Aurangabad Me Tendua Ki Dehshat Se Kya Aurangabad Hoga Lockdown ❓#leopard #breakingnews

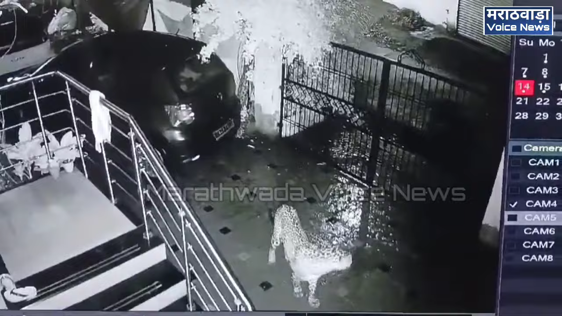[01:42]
जवर पाया सतरकर रहा एक्टे मुलाना बाहिर सोडू नका सकाडी संध्यकाडी अंदार जाल्यान अंतर लाहन मुलाना बाहिर
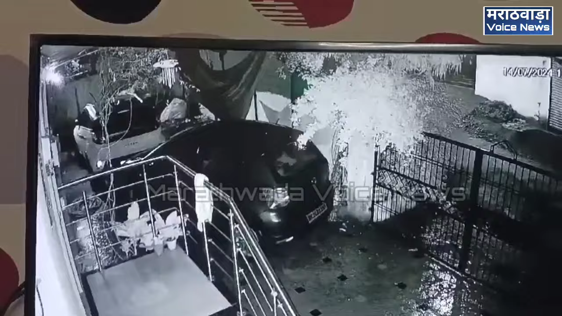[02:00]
जान्या साथी मज्जाव करा, आपले ला बिप्ट्या बदल महीती मिला ल्यास, बिप्ट्या दिसल्यास, त्याला त्रास देवु नका, तोरीत वनविभाग स्थानिक पुली सनक कड़वा, अपले अप्रमानित महीती फर्वर्ड करू नका, या मुले गुंदल हो शकतो, सो� करें बदल धन्यवाद,